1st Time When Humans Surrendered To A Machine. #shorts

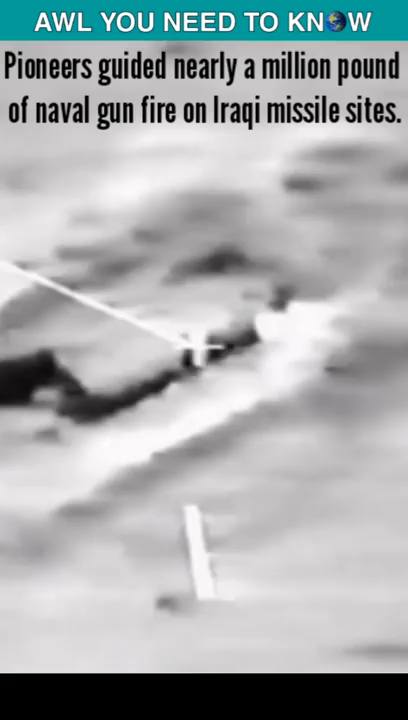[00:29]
so Pioneer's mission was to watch the target areas, direct the line of fire, and allow gunners to make quick corrections.
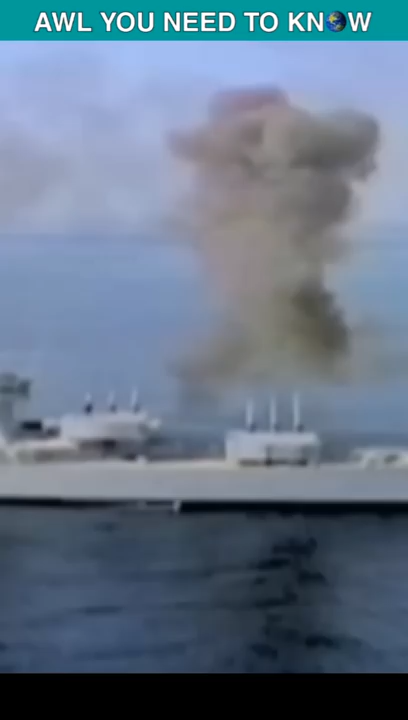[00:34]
On February 27, 1991, the Pioneer was looking targets for naval gunfire
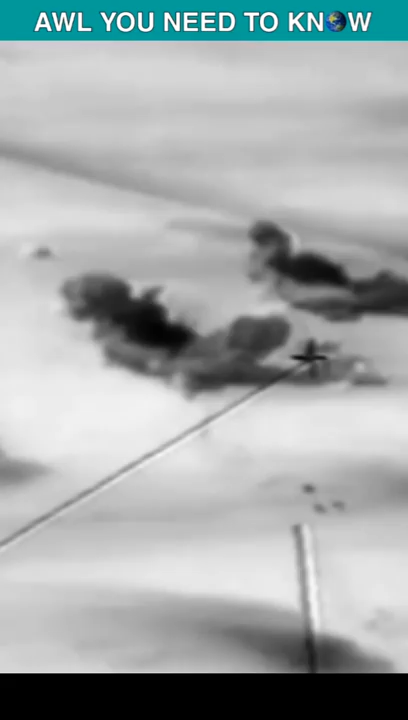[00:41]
while flying low when it was spotted by a group of Iraqi soldiers.
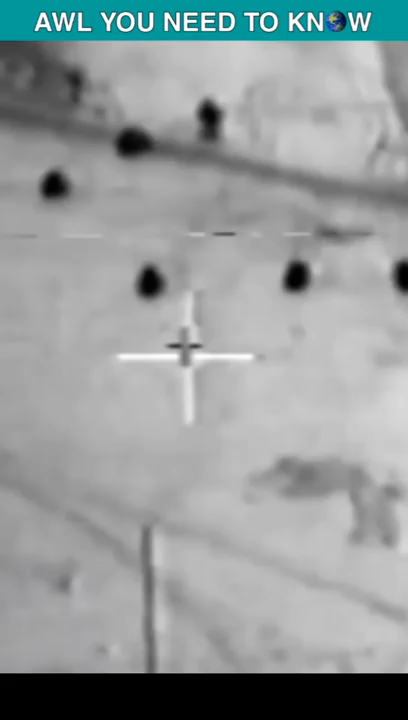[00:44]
The soldiers knew if there's a Pioneer in the air,